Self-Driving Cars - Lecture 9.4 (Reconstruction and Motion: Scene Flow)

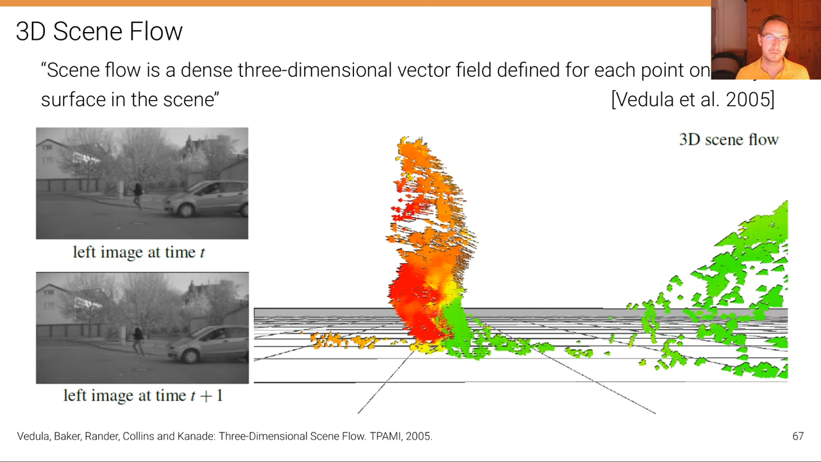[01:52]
that stated scene flow is a dense three-dimensional vector field defined for each point on every surface in the scene. In other words, we want to measure for every visible point in the scene the 3D location of that point and the 3D velocity where that point is moving in 3D space.
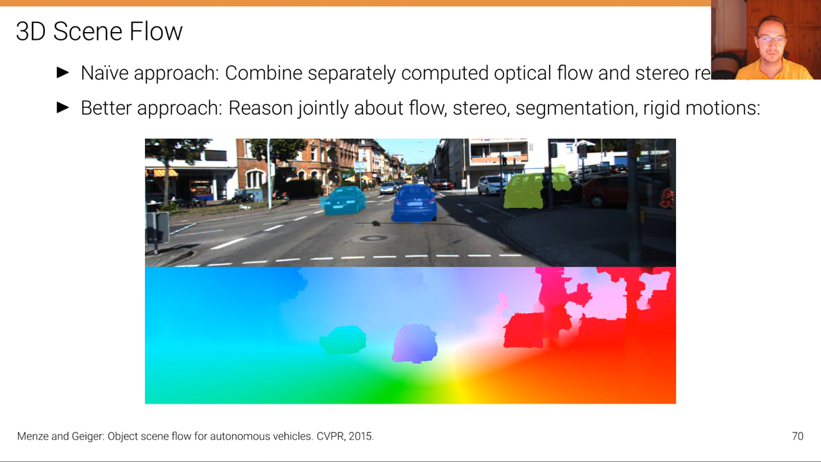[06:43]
maybe even segmentation and rigid motions.
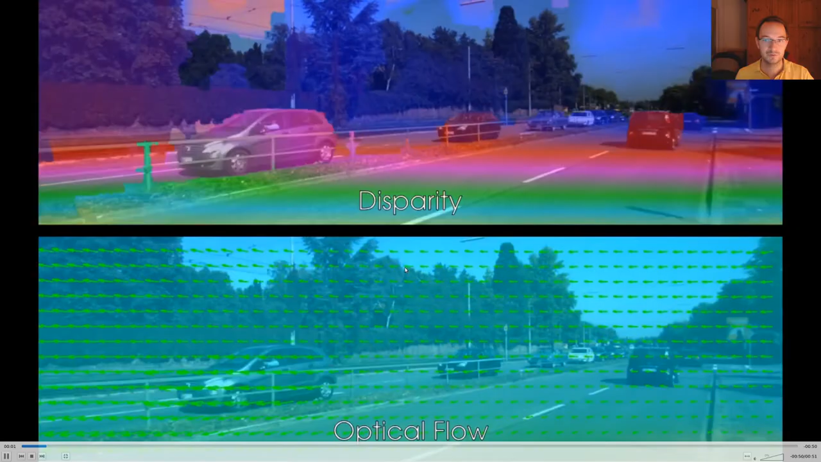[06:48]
And here is one such approach where you can see the jointly inferred disparity map and optical flow field.
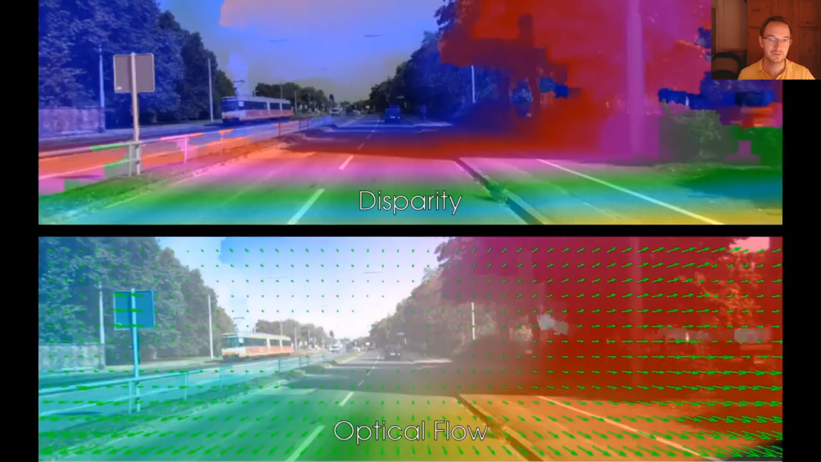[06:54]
So there is really it is really a scene flow estimation algorithm.
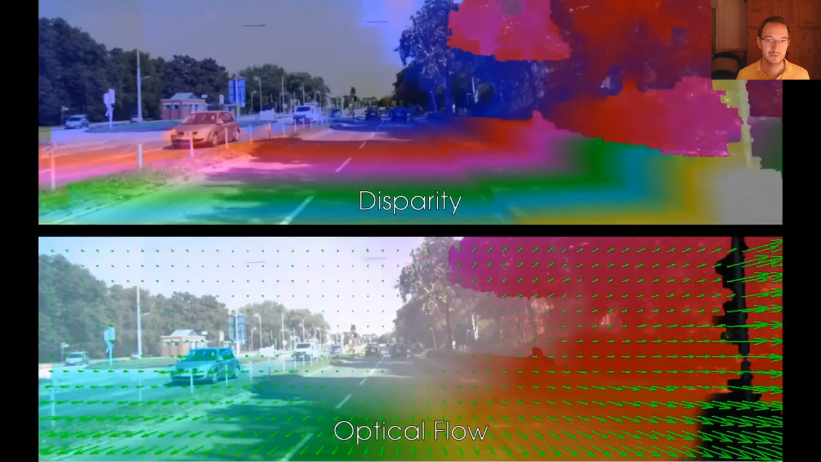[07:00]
But we are visualizing the scene flow here because it's hard to visualize a 60 quantity.
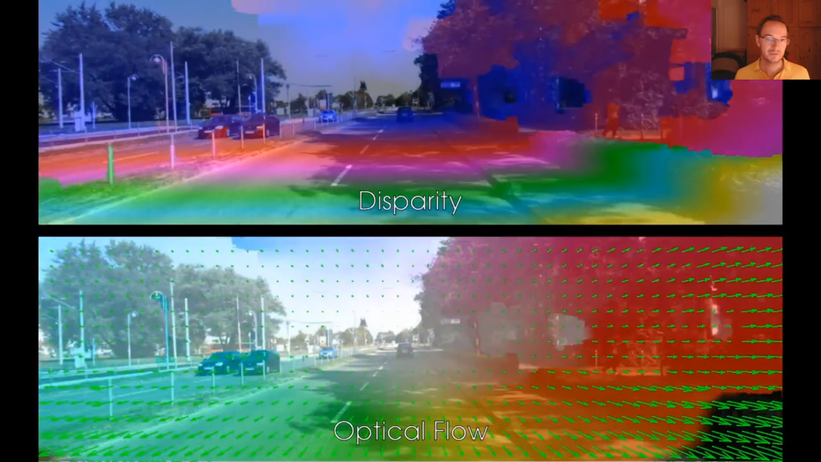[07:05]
We are visualizing it here using a projection into the image in terms of the disparity and the optical flow.